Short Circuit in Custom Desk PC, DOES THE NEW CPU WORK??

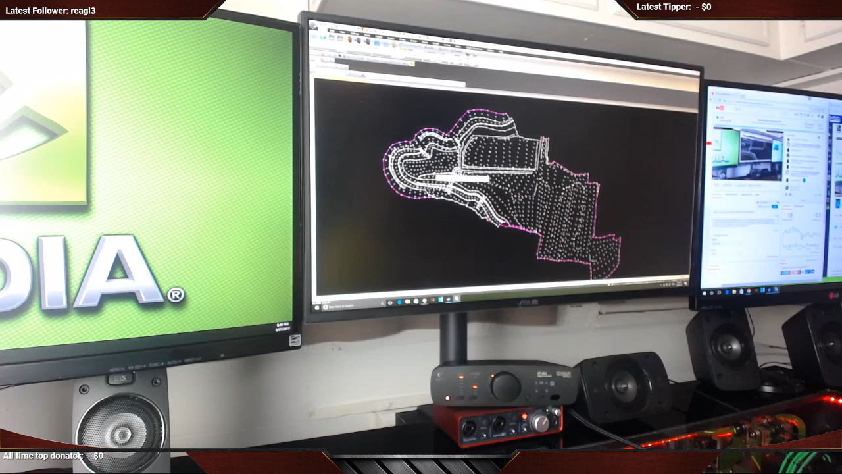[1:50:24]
say, volumes of dirt that a company needs to move or volumes of dirt that they have moved. And in turn, that's how they get paid.